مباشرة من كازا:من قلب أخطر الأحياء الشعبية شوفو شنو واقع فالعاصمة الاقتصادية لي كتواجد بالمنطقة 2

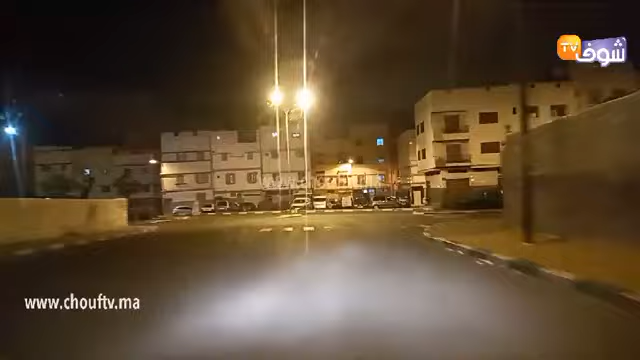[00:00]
مرحبا بكم مشاهدينا الكرام في جولة مسائية
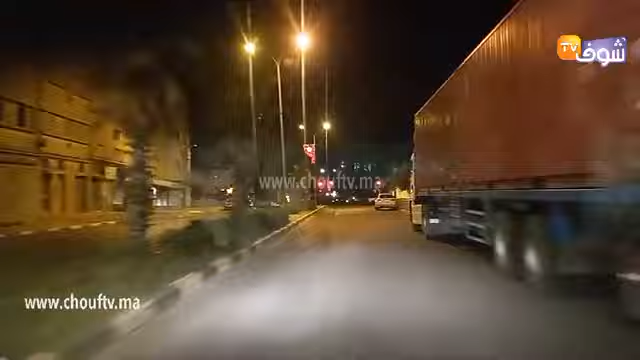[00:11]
جديدة في أهم مناطق الشعبية بلدية الدار البيضاء، باش تشوفوا مدى التزام البيضاويين بالحجر الصحي وأصحاب المنطقة جوج. بقاو معنا في هذه الجولة هذه. أيوب إن شاء الله فين الوجهة؟
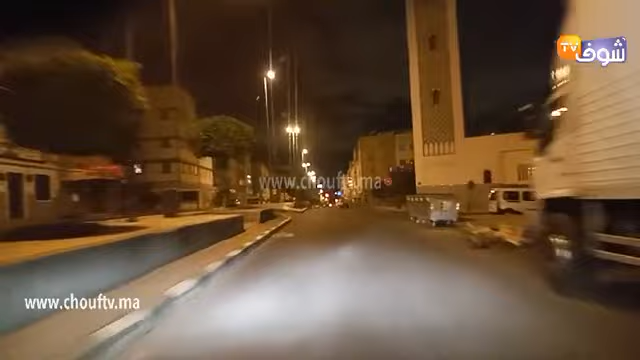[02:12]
التزام الناس بالحجر الصحي. البروسي كتبان لنا تبارك الله المنطقه هادئه، برغم ان حنا في حي زعما اللي كيعرف واحد الرواج كبير وعدد كبير من السكان. اجي شوف درب السلطان اخويا على. مرحبا اخويا، مرحبا.
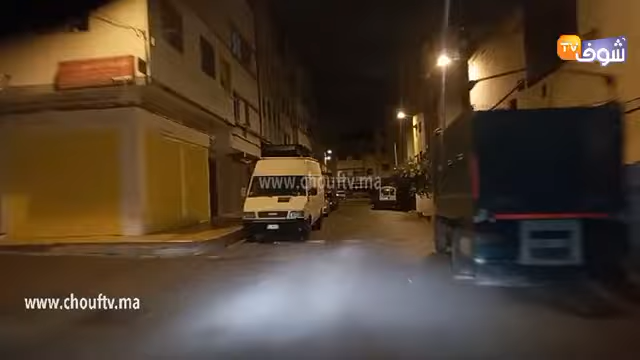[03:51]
وإن شاء الله الأمور كلها تمشي مزيان. حنا حاولنا نقربوكم من الأزقة ديال البرنوصي باش نشوفو الأجواء، واش الناس داخلين أولا.
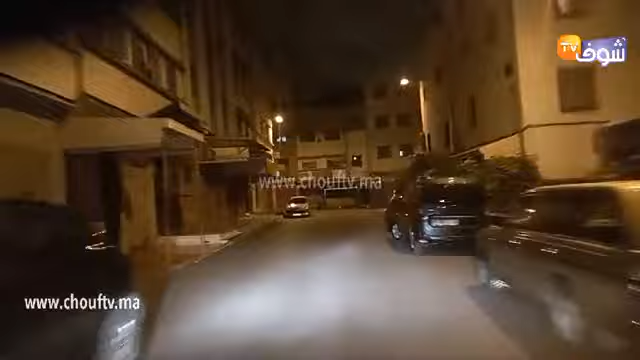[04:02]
الحمد لله البرنوصي هادئ، الناس داخلين، كل شيء الامور على مهوره. الحمد لله كما كتشوفوا البرنوصي احنا يا رب الازقه، هاد الازقه راه ما نقولكمش كيفاش كيكونوا بلا حجر صحي، ولكن الحمد لله انتم على المباشر.
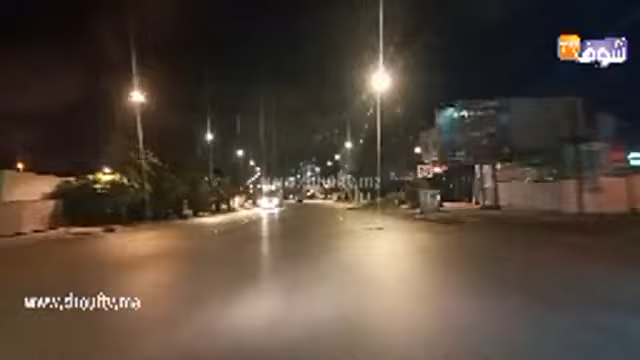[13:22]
واجيو لحي الفرح، واخا كاع هاد البلايص راه حنا كنحاولو نتنقلو ندير الدار البيضاء، وهاد الشيء ماشي غير في كازا، فالمراسلين ديالنا في جميع رجاء المملكة كيحاولو يقربوكم من أهم الأحداث المواقع، بقاو معنا المعلومة ما غادي تلقاوها غير عندنا. شدري مرحبا بكم، حي الفرح سباسة 04 عين سبع، حنا في عين سبع اخويا، حنا في خسينا جنات، حنا في عين سبع عفوا.